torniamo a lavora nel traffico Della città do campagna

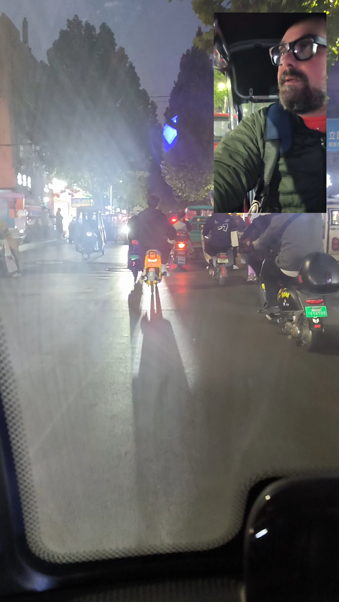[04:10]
sono bloccato adesso ovviamente bambini grandi tutti senza casco casco da rarità che non ce ne mette nessuno
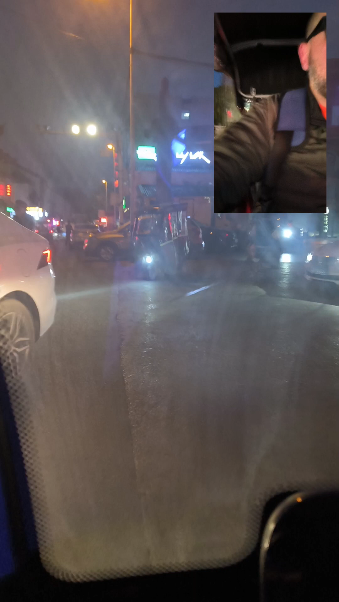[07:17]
ecco un'altra qua BMW passo io qua stavano mettendo a posto